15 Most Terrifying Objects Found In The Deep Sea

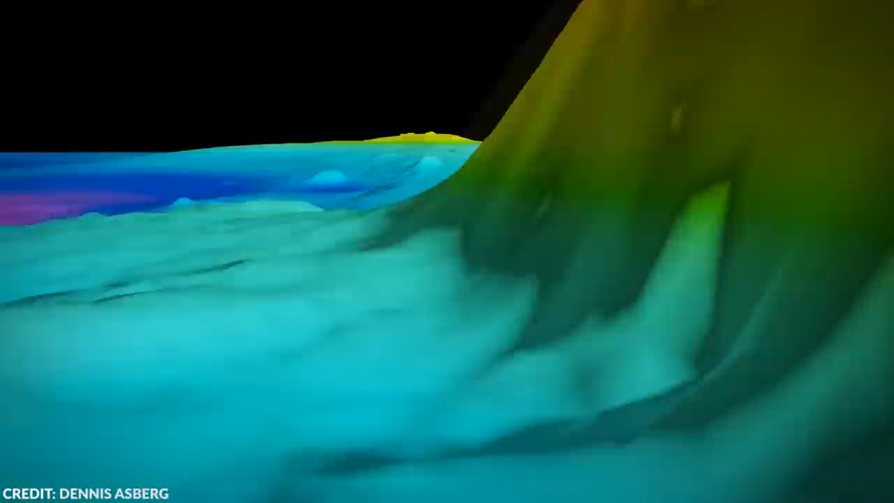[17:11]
These are some of the most popular explanations for the Baltic Sea anomaly. Back in 2012, a group of divers surprised the whole world when they allegedly discovered a strange object on the floor of the Baltic Sea.
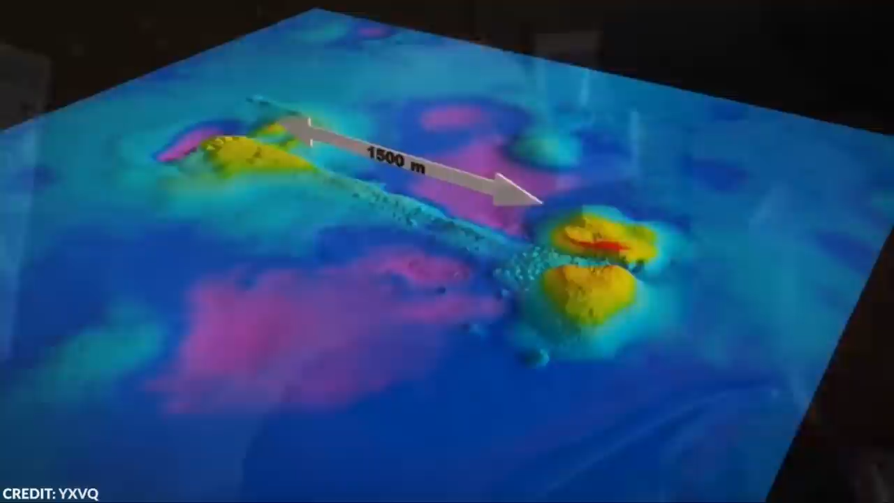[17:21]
The quote-unquote object is a weird-looking 210-foot-long feature lying 300 feet below the ocean on the sea floor. The divers attributed it to a lost city that sank thousands of years ago, perhaps even during the Ice Age.
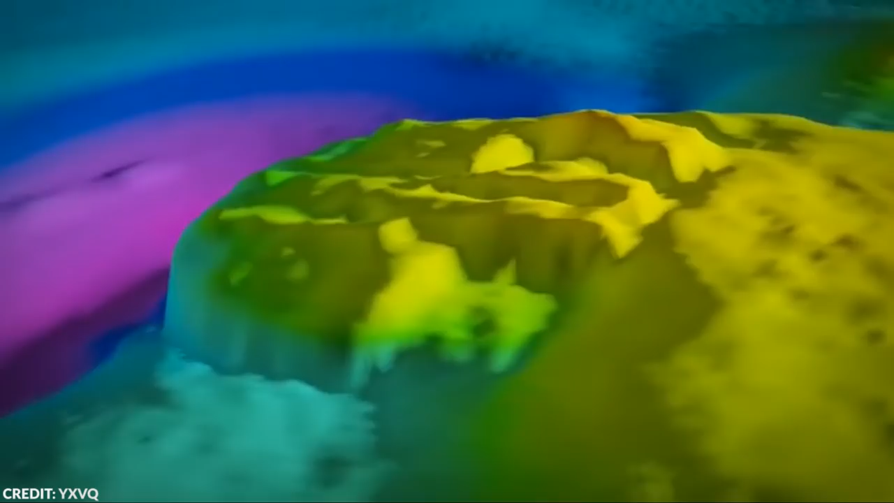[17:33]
Some people saw that the rendering of the sonar image claimed that it looked like an alien spaceship.
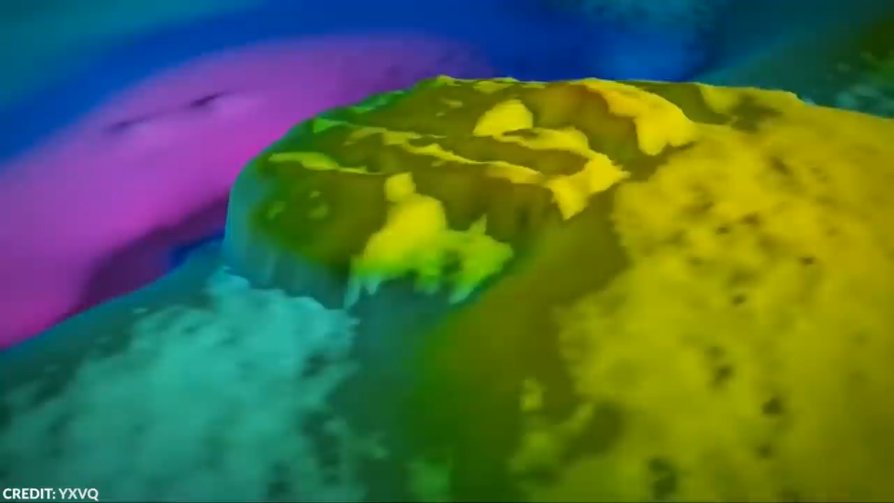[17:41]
While there's also a possibility that the Baltic Anomaly is nothing more than a naturally-made formation,